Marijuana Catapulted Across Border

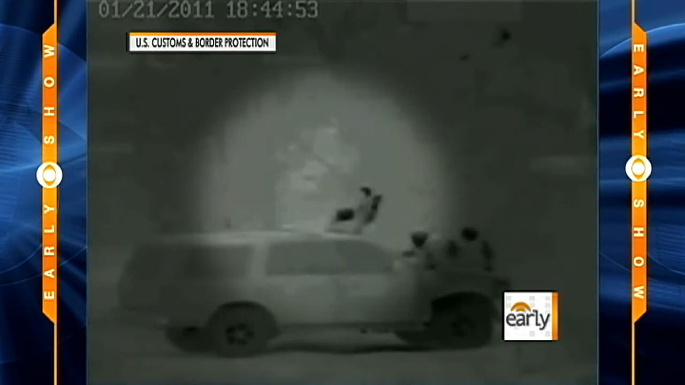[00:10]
The Border Patrol captured this video night camera to observe the catapult being used to launch drugs into Arizona last Friday. The agents alerted Mexican police who seized the catapult and 45 pounds of marijuana. The drug smugglers did escape, though.